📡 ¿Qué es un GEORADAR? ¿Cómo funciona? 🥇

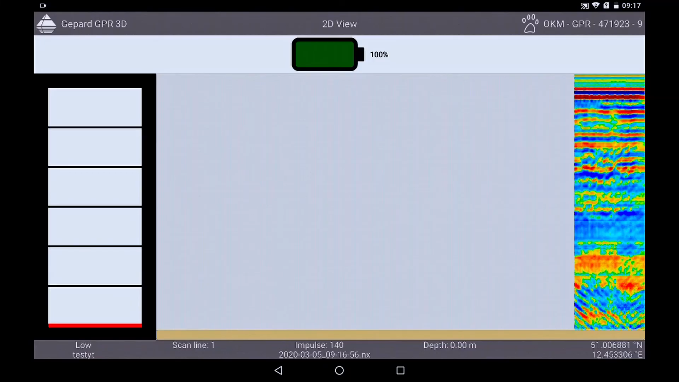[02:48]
Cuando se llegue, al final, se pulsa el botón principal y vas hacia atrás para comenzar de nuevo en paralelo.
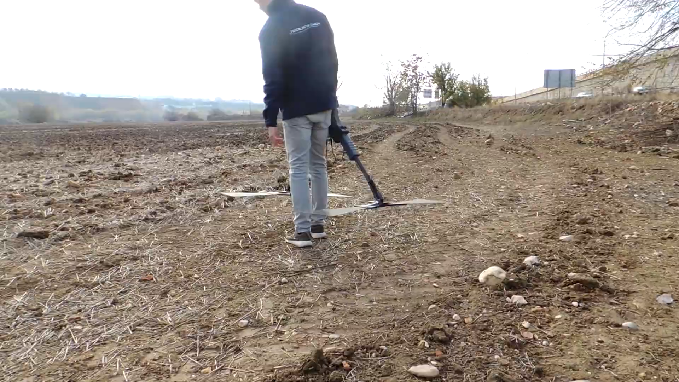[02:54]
En la pantalla, aparecen dos líneas que representan cada uno de los segmentos que se han analizado con el georadar.
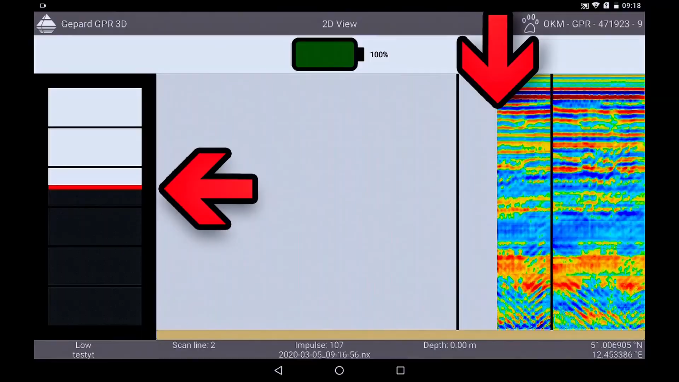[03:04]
Es importante que cada vez que hagas una inspección en paralelo,
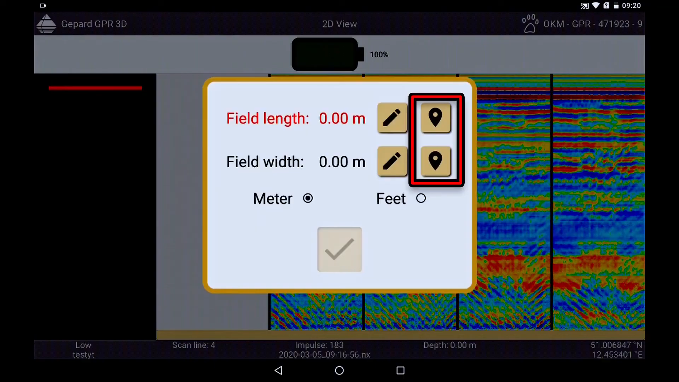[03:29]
A continuación, establece la longitud y la anchura del lugar que acabas de inspeccionar o rellénalo automáticamente con la función GPS.
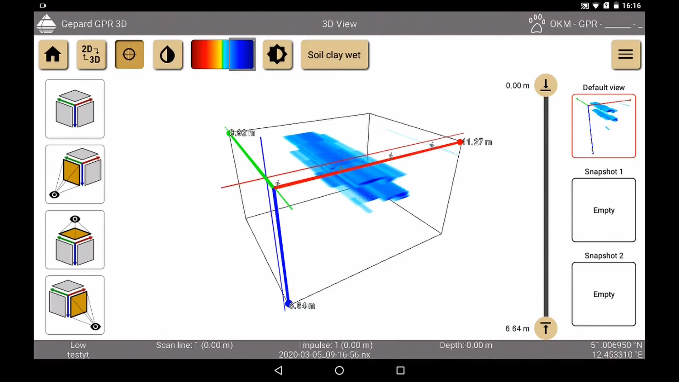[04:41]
Automáticamente aparece este eje que puede desplazarse libremente por todo el gráfico.